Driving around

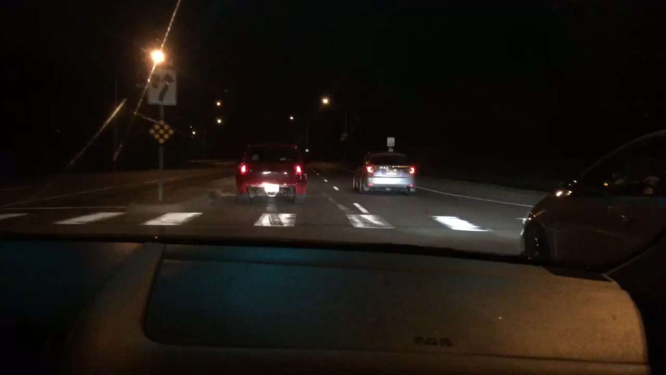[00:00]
Are they going for it? Yeah. Do they climb up? Uh-huh. I guess not. I'm not racing them for this. My old car's going to land here. Just kidding. That truck's not too bad. It's not. A little Chevy. I want to see that Civic though.